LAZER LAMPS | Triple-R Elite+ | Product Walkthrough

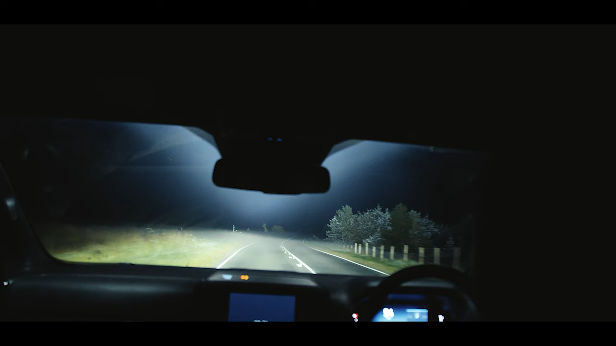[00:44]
actually are seeing too much glare coming from fog. Like when the conditions start to get bad in Europe, you've got fog, you've got rain.
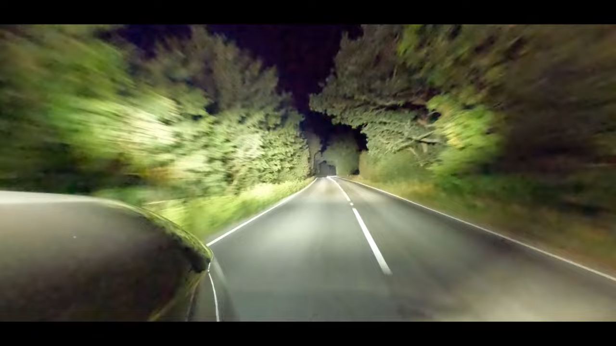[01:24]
So there's no downward lighting onto the bonnet. So the OneLux line on these products is very far. We've got a product here which can get over a thousand metres.